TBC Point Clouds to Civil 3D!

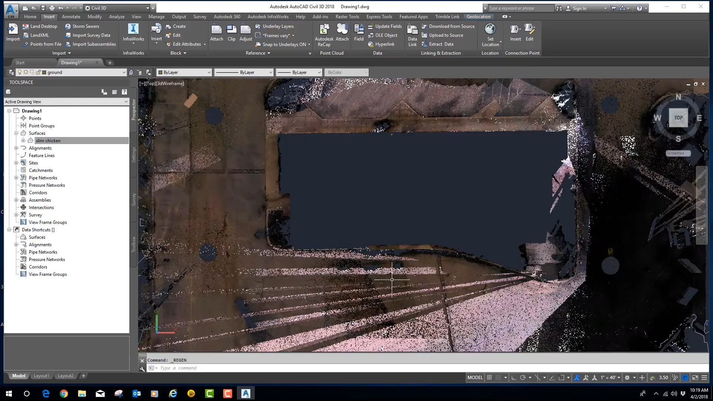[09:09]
and look there again hold down the shift key and rotate this thing around let's
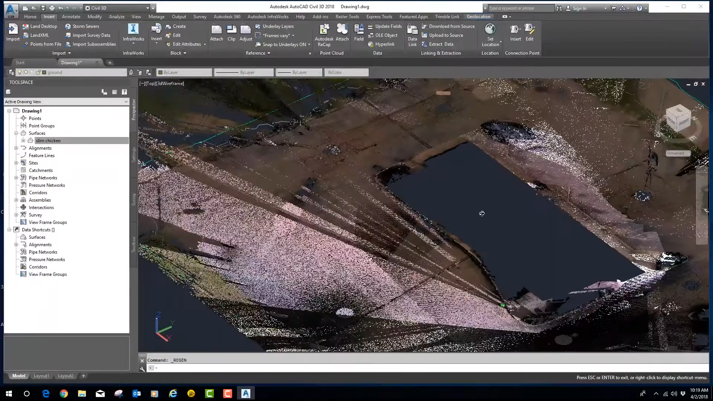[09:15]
see how our surface looks put my surface tied pretty good to the curve there it's actually stepping
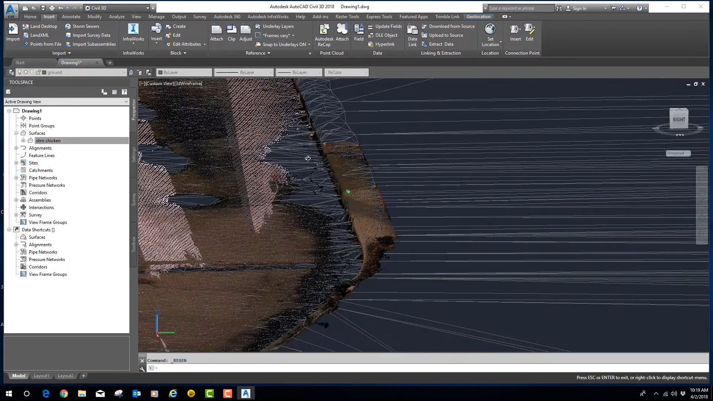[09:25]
up where the curve's at my surface is a little crazy I didn't go in and do a lot of weird stuff to make it I didn't build any break lines or anything like that I just do
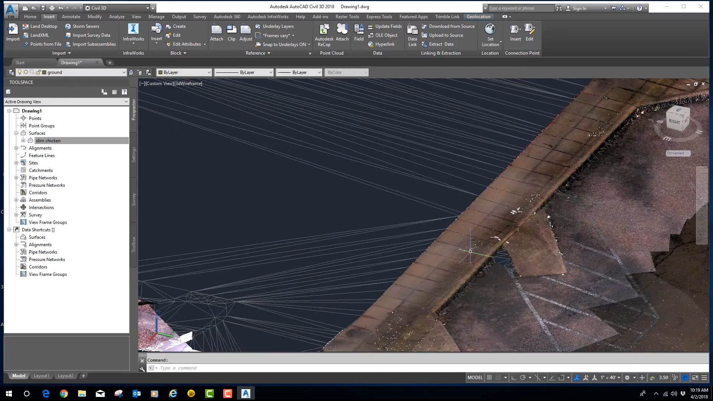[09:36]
it in here so you guys can see it so you guys can do a better job of the surface than I'm going to
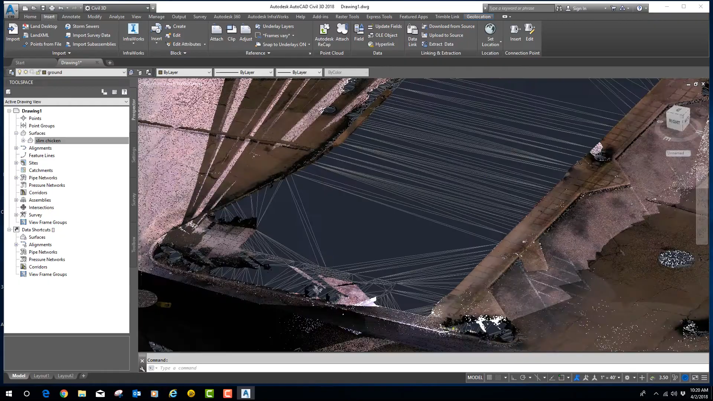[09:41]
so I just wanted you to see that my point cloud is landed in the same
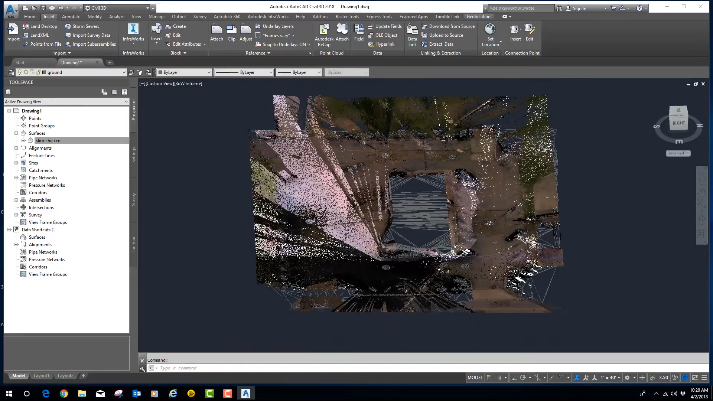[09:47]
place now then this is where it gets a little bit tricky so when you export out of
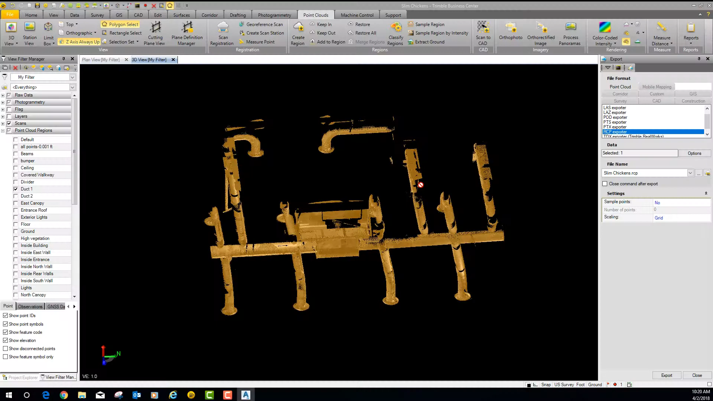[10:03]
the layer out let's get rid of the ductwork I'm going to go back to layers I'm going to turn back on my curb
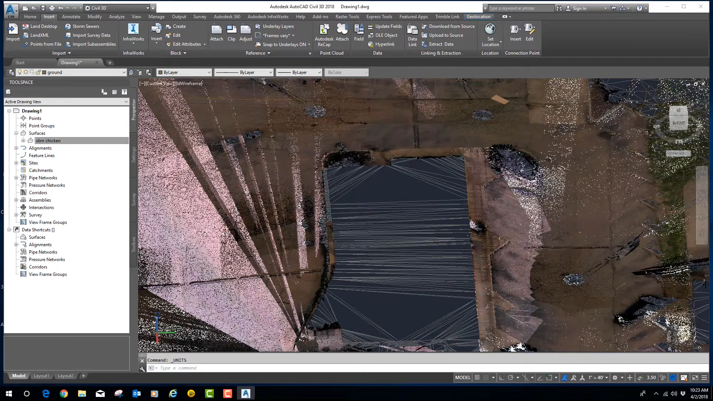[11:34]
if I go insert I say okay here's my line work so what you're going to see is you
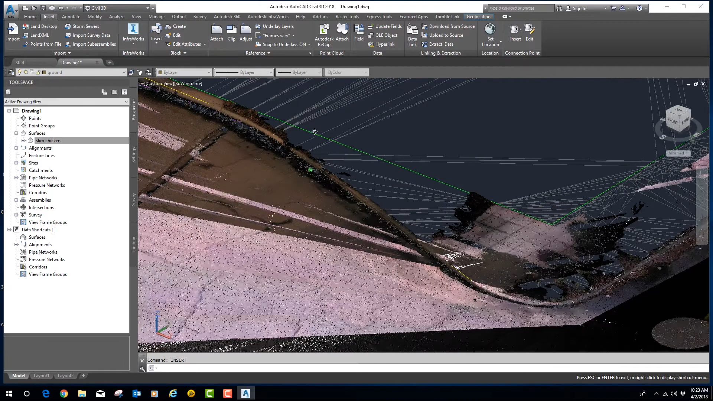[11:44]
can see my line on my curb and everything in here so if I go in
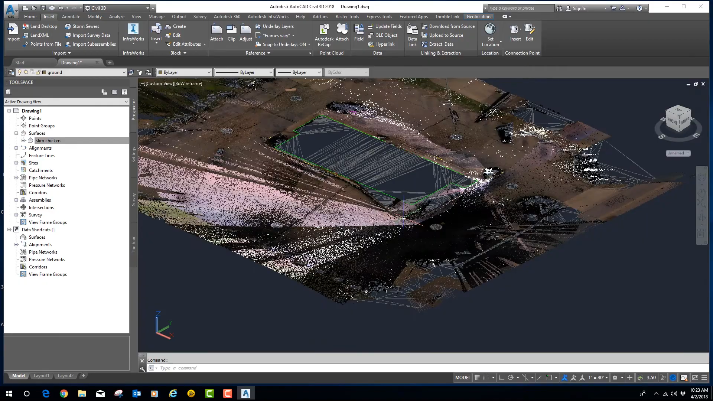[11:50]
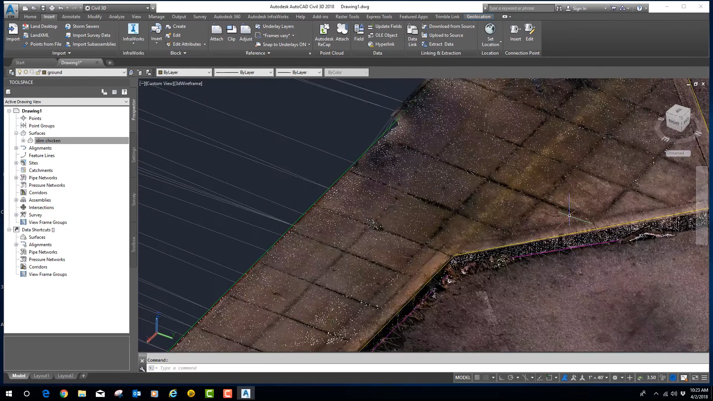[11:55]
when we dance around this thing you can see that all that curb line that I drew is lining in the right place if you don't do it that way and you export that as US survey fee and
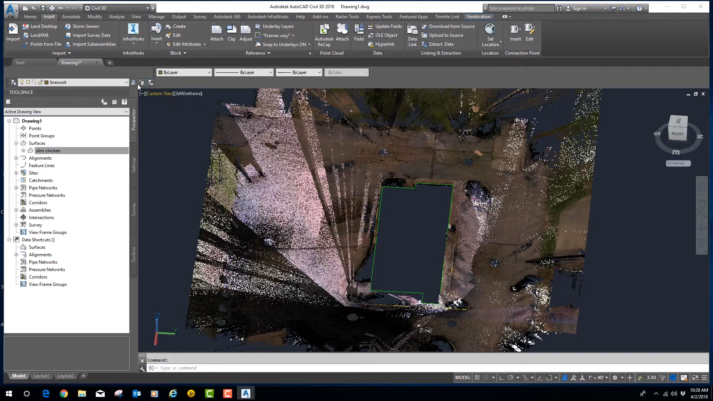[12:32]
that ground so let's look at if I go into ground and I turn ground off there's that so